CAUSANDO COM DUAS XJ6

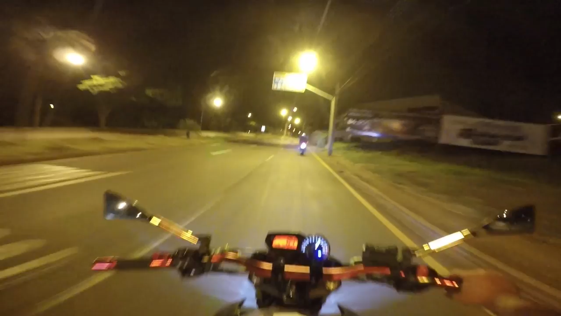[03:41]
O jujota não acaba as marchas nunca A corrente tá meio seca, mano Então, por isso que a moto parece que tá engasgando,
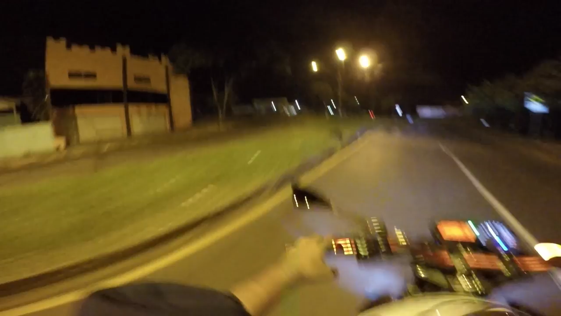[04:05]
galera Não é a moto que tá afundindo, não Me perguntaram aí, falaram disso Mike,
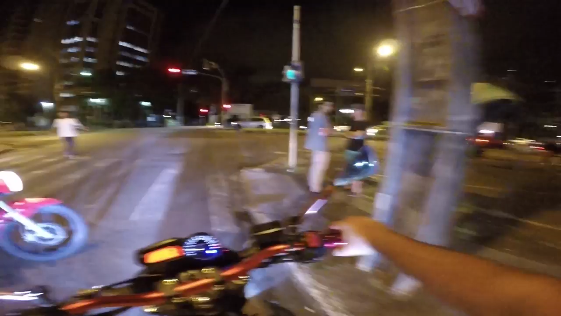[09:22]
O bagulho tá lotadinho aqui a rua, né?